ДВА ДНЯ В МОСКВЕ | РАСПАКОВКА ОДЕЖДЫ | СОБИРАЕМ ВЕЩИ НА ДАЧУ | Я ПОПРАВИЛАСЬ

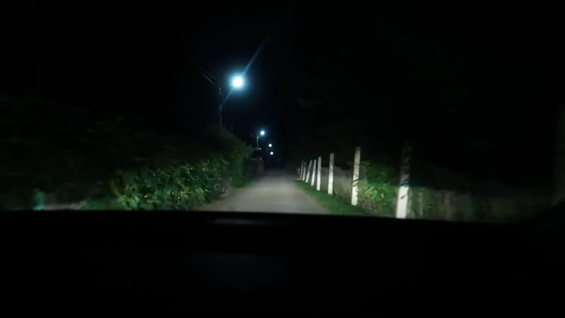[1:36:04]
Очень жалко Ну тут прям вот воздух появился Свежесть Прям дачный бриз
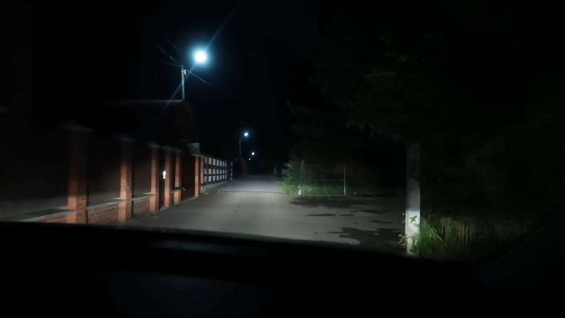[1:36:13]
А вот и наш дом Не терпится увидеть травку Нашу Ребята